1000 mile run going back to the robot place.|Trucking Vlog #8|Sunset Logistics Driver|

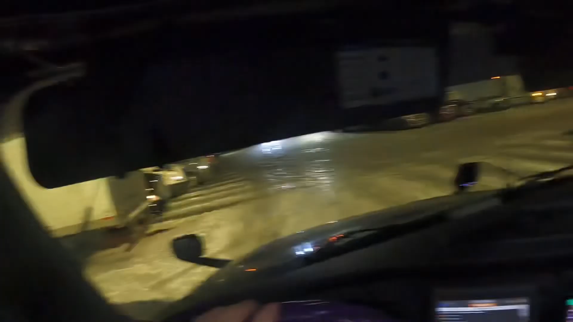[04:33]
ah yeah that's what i need this parking lot is pure ice though